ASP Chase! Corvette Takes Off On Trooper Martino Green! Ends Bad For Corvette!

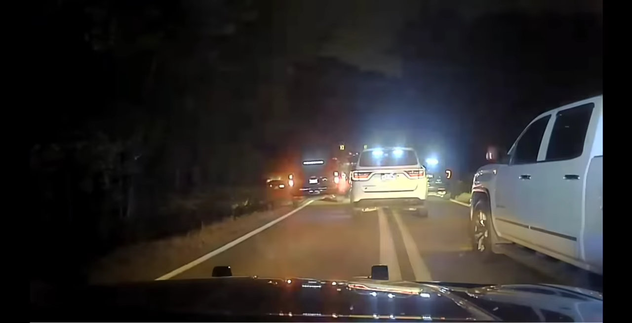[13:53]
The vehicle is down in a big culvert. In the mud, believe me, you see the occupant, you see the guy out of the car to take off work, so we shouldn't do that. We're just trying to end this and stick them out.